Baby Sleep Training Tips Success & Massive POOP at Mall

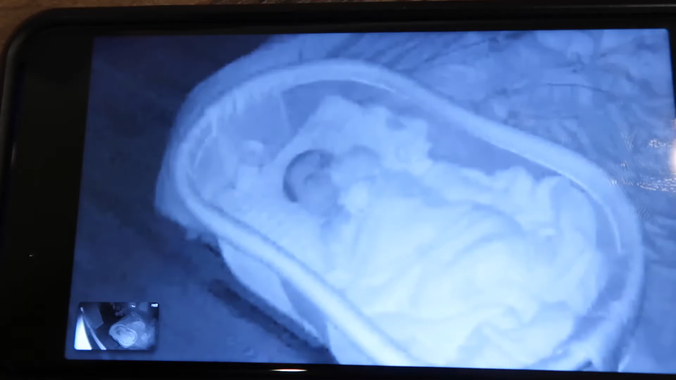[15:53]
He's moving a little bit. He'll probably start soothing himself. Like, actually, he's doing that right now. He starts sucking his hand.
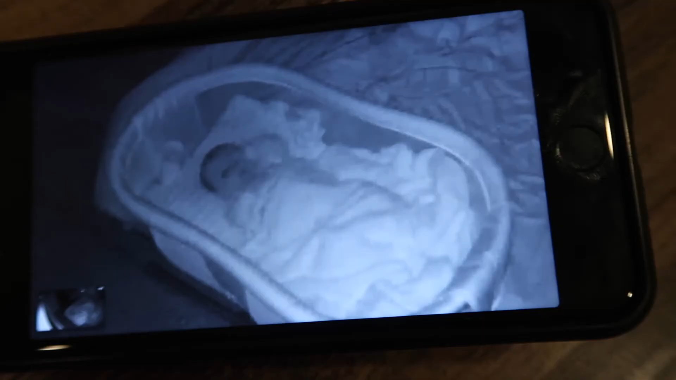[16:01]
It's so cute, Julian. It's so cute, Julian. So he kind of starts sucking his hand and starts soothing himself. So yeah, that's pretty much it, guys.